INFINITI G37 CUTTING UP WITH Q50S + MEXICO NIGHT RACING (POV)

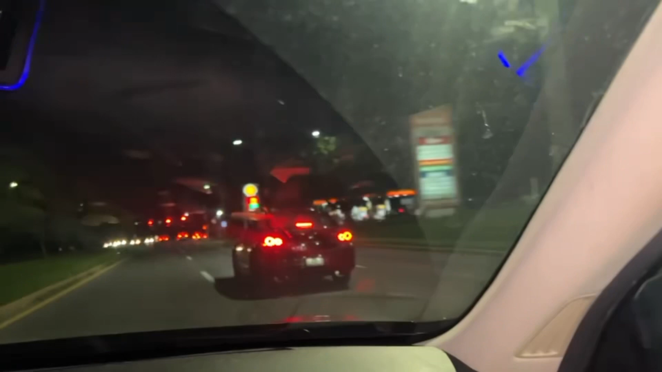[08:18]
He got the X. He's supposed to win that. I'm ready now. You ready? All right, go.
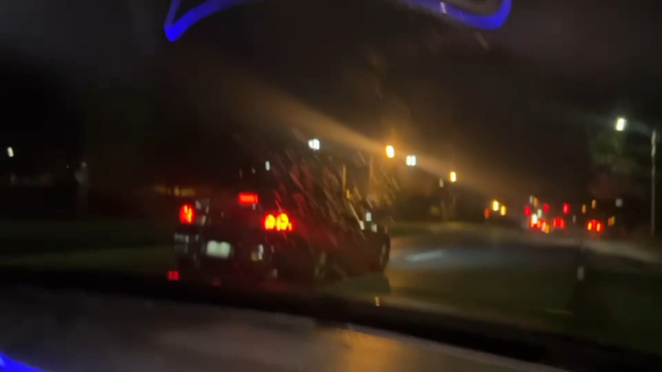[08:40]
He just, he an X. Yeah. He got out of there.
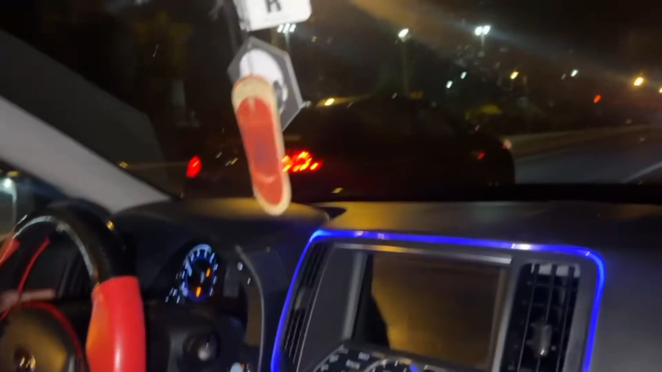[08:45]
What, he got a muffled away? He got a full exhaust. Oh, full exhaust? Don't that hide horsepower? Yeah, of course.